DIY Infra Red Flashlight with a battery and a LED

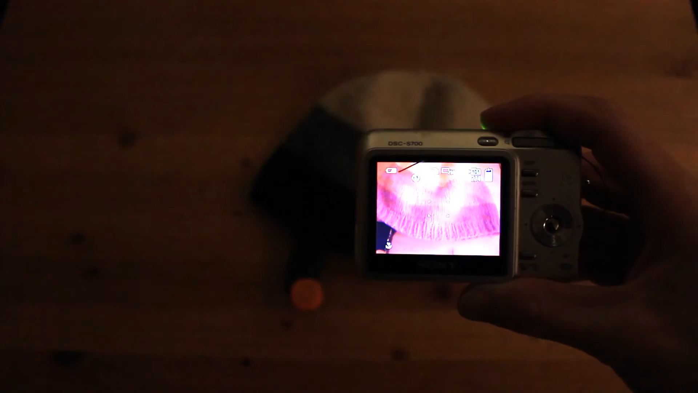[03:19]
So the white is mostly pink, the grey is pink, and the black is more greyish.